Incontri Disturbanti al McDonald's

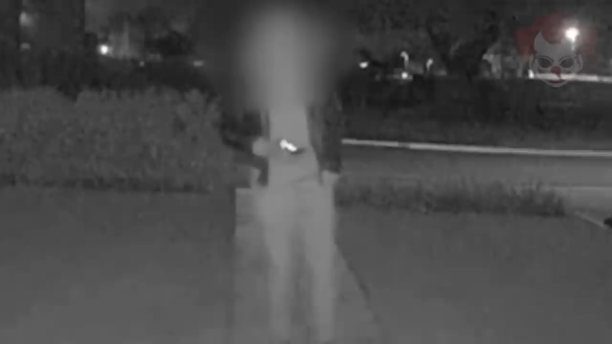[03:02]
Andando avanti veloce notammo che era rimasto lì per tutto quel tempo ed era ancora lì alle 3 e 50 l'ora in cui guardammo la registrazione. A quel punto corsi nella sala principale lo notai ancora lì in piedi fuori dall'auto.